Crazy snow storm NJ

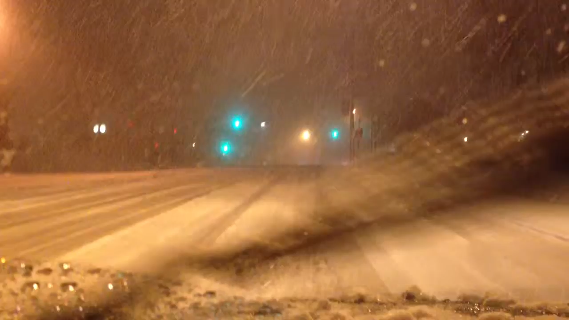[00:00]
I love having a Honda Civic right now. I can barely make it up this 75-degree hill, Bloomfield Ave, West Caldwell. You see them going approximately 5 miles per hour. I just took a test that four people electively took. Hopefully they make it up the rest of these cells and don't tail whip into the driveway again.